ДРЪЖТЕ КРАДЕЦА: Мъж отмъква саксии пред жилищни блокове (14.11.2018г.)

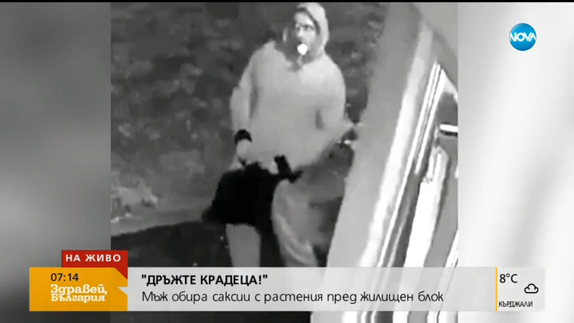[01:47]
по два пъти идва през нощта на Литва, се развива действието между два часа и пет сутринта.
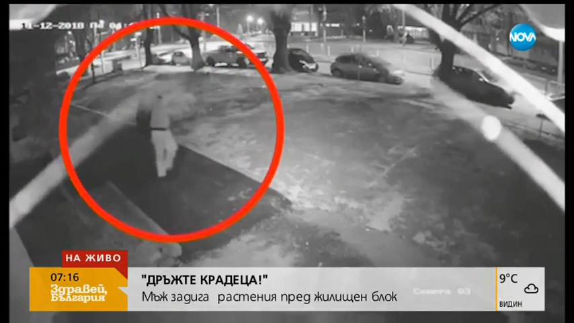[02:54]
очаквайки тези навязи, сложихме видеонаблюдение, при което отново след една седмица започнаха тези постепенни кражби, като казвам, че маниера беше абсолютно същия, постепенно изчезвах две, още две и така,